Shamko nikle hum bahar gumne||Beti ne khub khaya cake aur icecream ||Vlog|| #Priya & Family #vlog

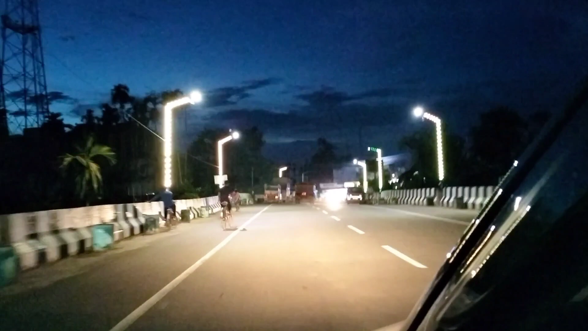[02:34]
आप लोगों को तो पता है ये वाला जगह कहाँ है गाइस, ये है शांति बाजार।
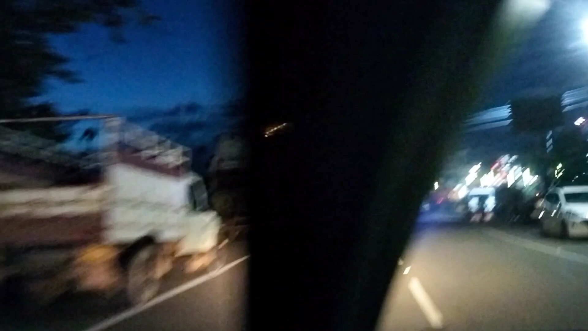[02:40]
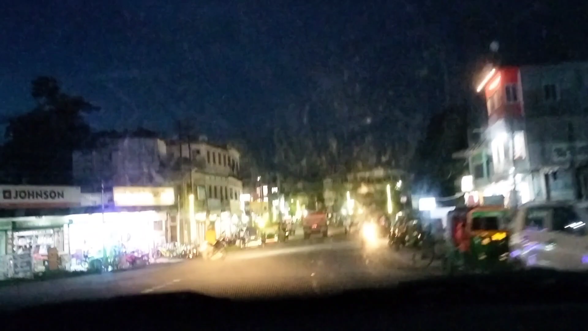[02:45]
रात में
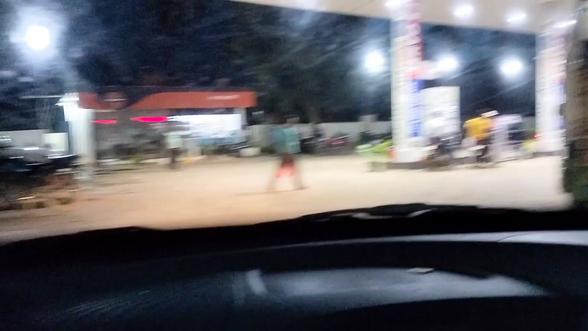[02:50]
तो फिलहाल अभी हम लोग पेट्रोल घुसाएंगे,